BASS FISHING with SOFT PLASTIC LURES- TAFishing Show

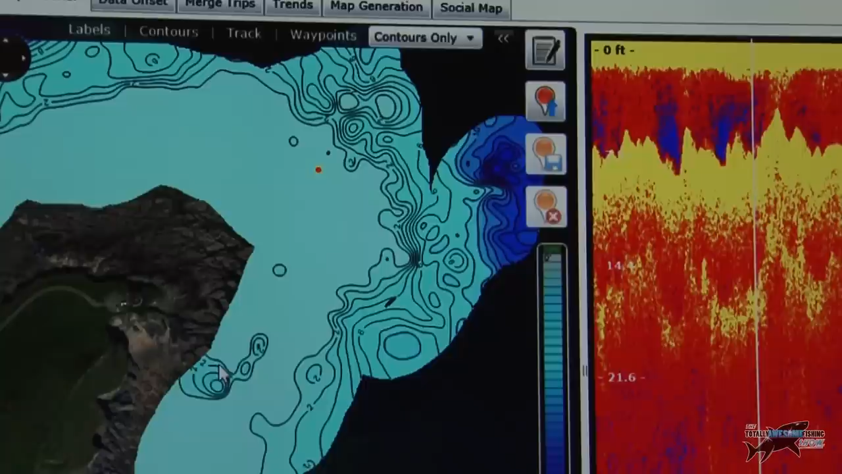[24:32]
there but by pulling around this corner I can now see look this comes right up here and when I'm down here which is when I used to get the takes my lines were back there pulling over the top of those boulders and that's presumably where the small fish and sandals general bait fish got pushed down on the tide there so I've actually learned something hey there's something there that is very very interesting now
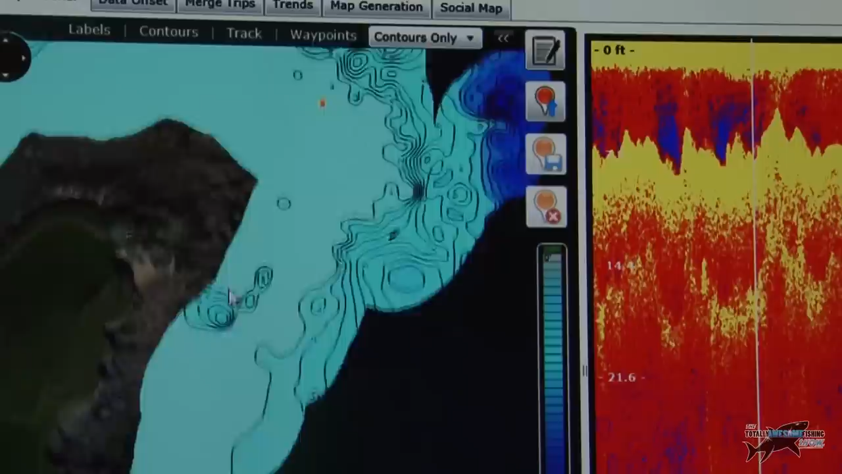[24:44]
if I put the track back on well let me just show you another point you can go into contours it doesn't show a lot here vegetation is the green well it's seaweed so it's going to be green isn't it it would be different in deeper water and composition
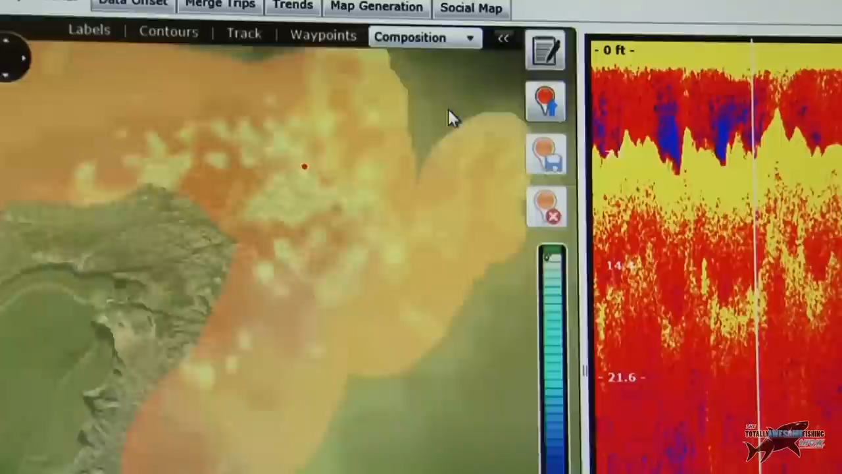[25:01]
wow look at the different composition now this is a different hardness of the rocks and boulders there so you can see a huge difference between the reds the sort of tan beige colours and they're very light colours different hard boulders you know this one I would imagine is one there that at a low water spring does actually show it does show so you can go don't go too close to that on a boat you have to go
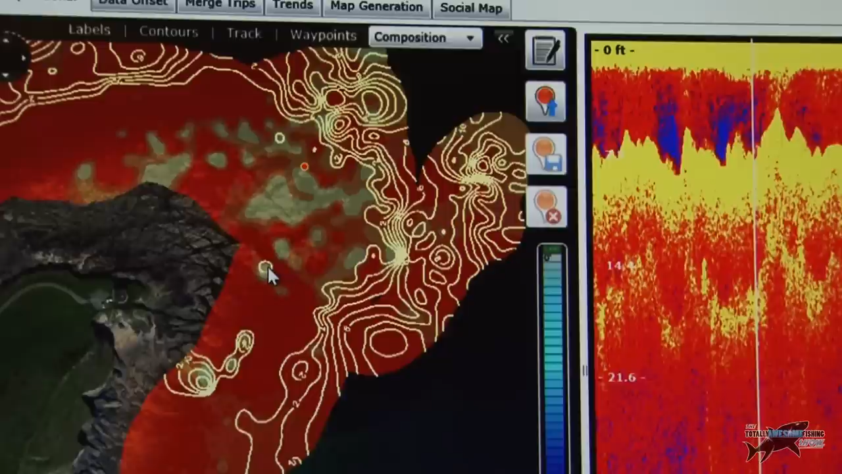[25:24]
you know and use your eye looking for waves and here these two come very shallow okay so what we could do is if we go back to
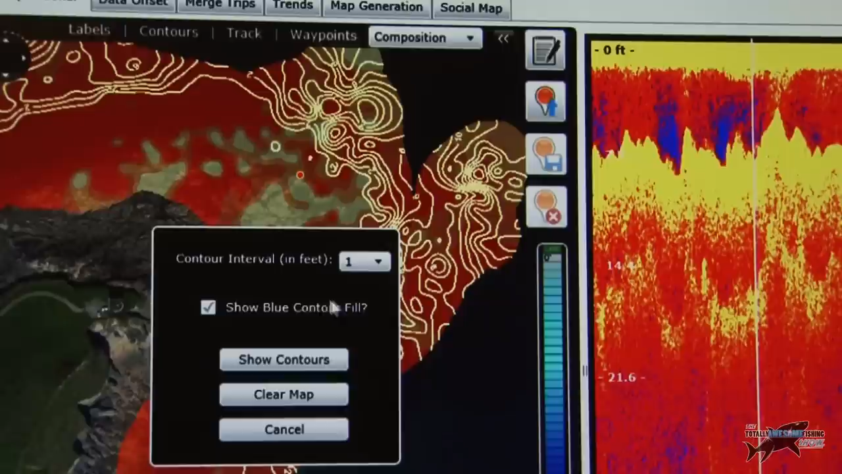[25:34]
yeah we're back on the contours we're going to show those contours and leave that on the contours of one foot
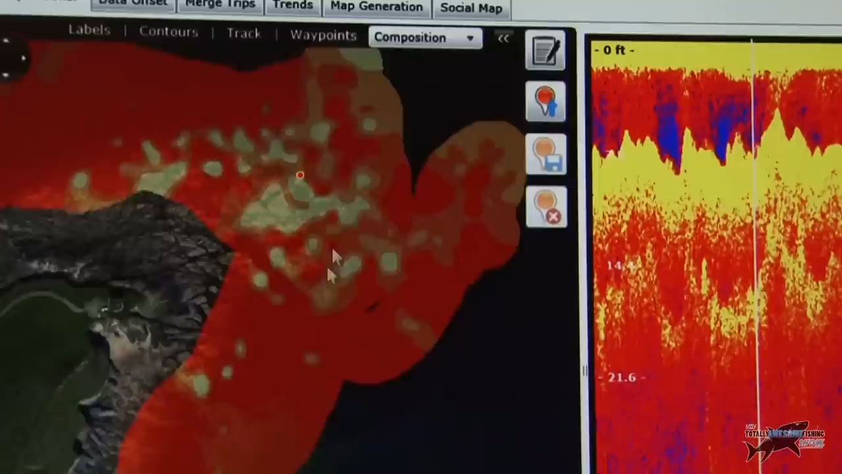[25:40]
okay I'm going to change that back to contours only
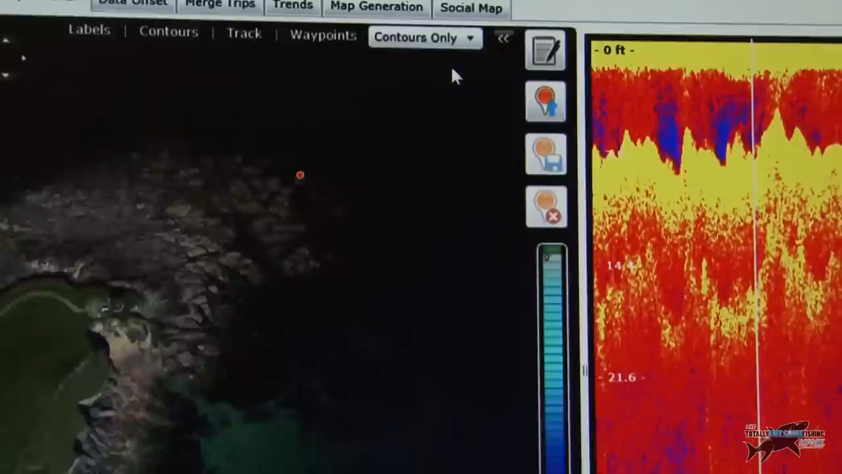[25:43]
I'm going to bring my track back there there's my track now if I put my track
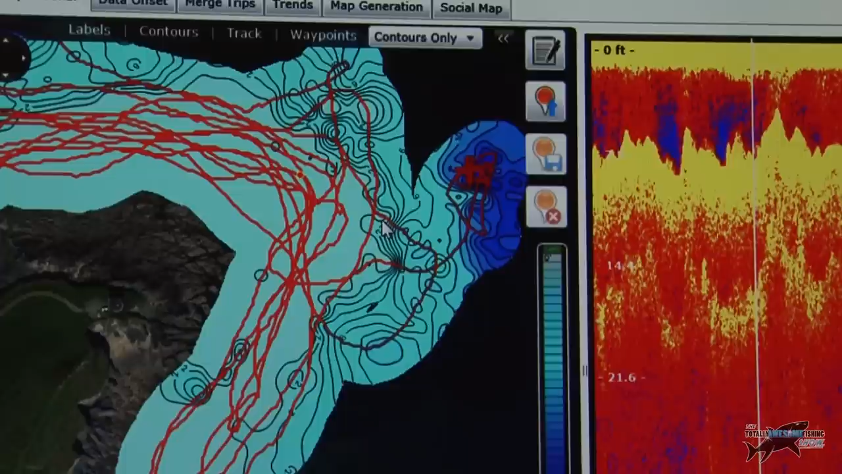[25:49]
let's say there I'm going to be quite precise on
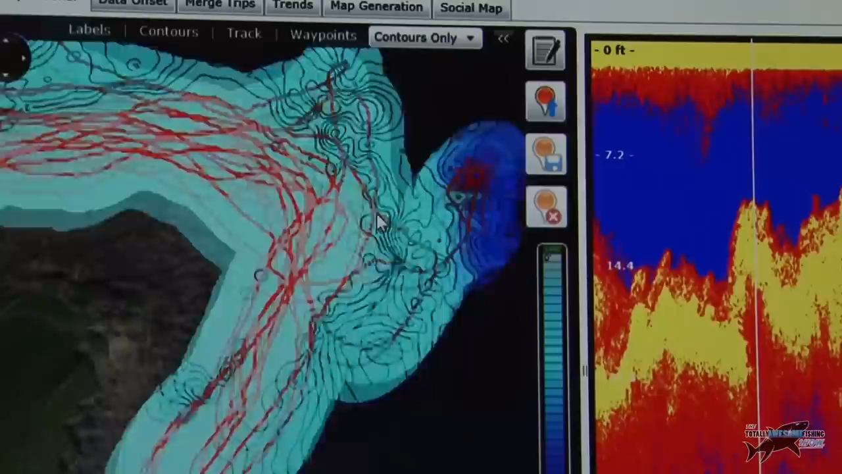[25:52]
these to get it there it jumps it but I know it's on there then drag the screen back I'm going to pull it up a little bit here over on the right I've got a stop button a regular speed and a fast forward there now you can see all these ups and downs where we are right there that dot there is what's underneath the boat there exactly I'm going to run it I'm going to run this at a speed now over on the left here you'll notice me going around in that little puppet engine and the sounder and every time I go over something high look at it
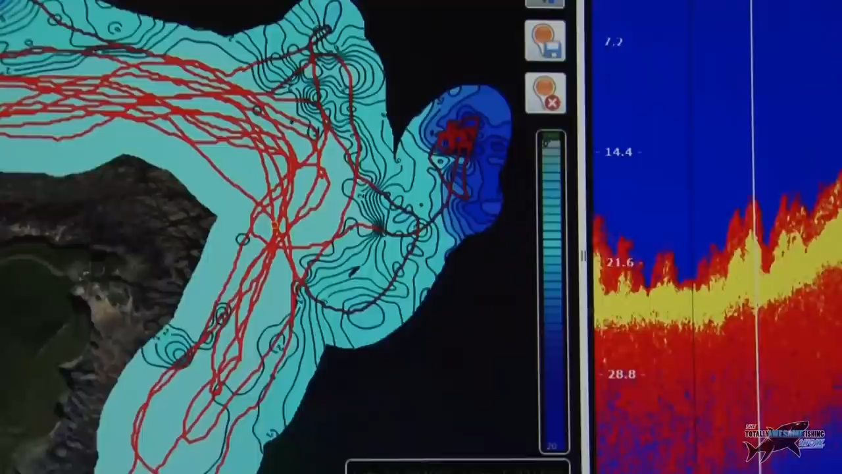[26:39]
we're going to go along and you find a fish which you might now they could be small fish down the back here they could be small fish down the back they might be small pollock now that there stop see this little mark here that could be a bass or it could be a pollock so I'm going to go along stop right over it I'm right over where it is so if you found a spot on the near or indeed anywhere and you thought my god I wish I'd known that fish was there at the time because you might not have been looking at the sounder at that time you can't look at it all the time you're fishing as well but this is the benefit you can come back and you can put it in your computer play around at home right now I think right how do I how do I find that spot
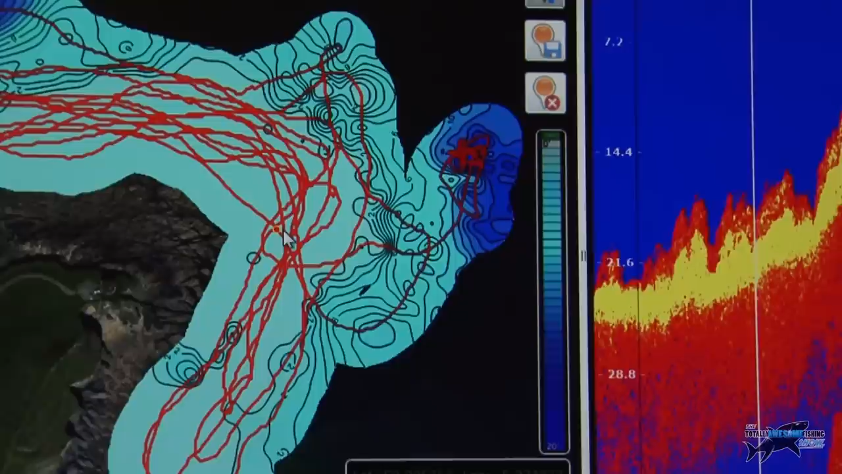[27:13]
again well you know you just look for where the boat is here's the boat here okay there's the boat there boom click there okay and when you look down the bottom I'm going to do it with my fingers so I don't move those numbers here you go lat 50.086004 longitude 5.074956 so you make a note of those you log them into your plotter into your GPS because you can put this all back in the GPS you know if you don't want to do it this way